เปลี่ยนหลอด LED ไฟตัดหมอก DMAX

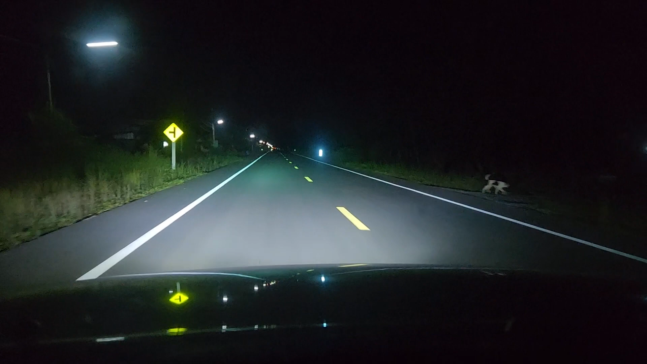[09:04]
อ่า นี่เป็น Spotlight นะครับ เปิด Spotlight นะครับเม็นแนวทางให้เพื่อนเพื่อนนะครับ สำหรับใครที่จะเปลี่ยนหลอด LED นะครับใส่ในอิลสูง ดีแม็กปี 071 นะครับแนวทางให้บรดมาก